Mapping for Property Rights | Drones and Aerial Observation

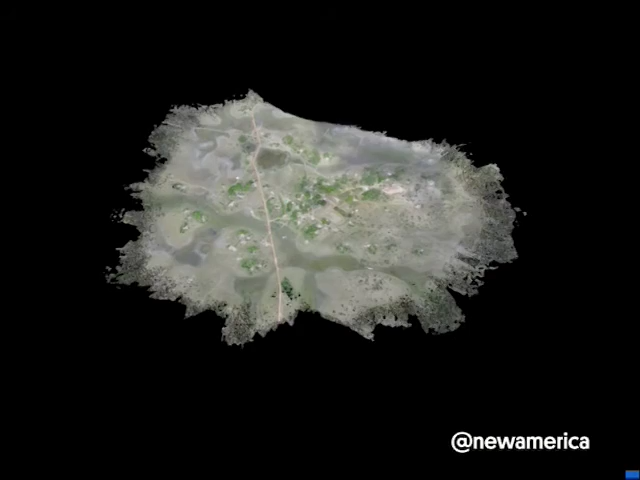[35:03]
This is just an example of, I mean, I'm sure many of you have seen drone imagery, but this is an example of some of the possibilities. This is in Guyana.
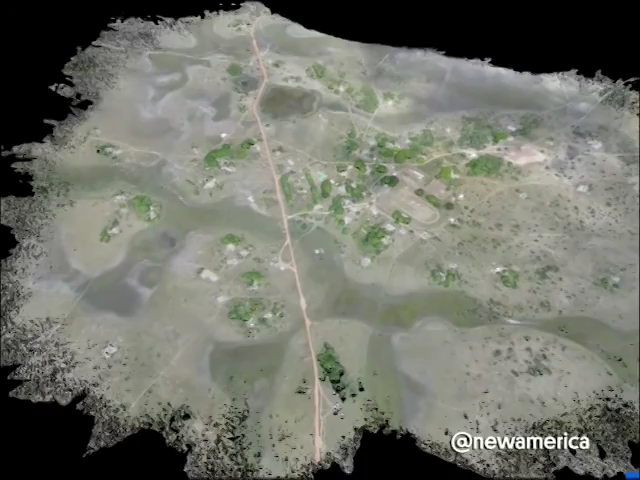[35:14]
This is a map of a village. It was created from 500 drone images.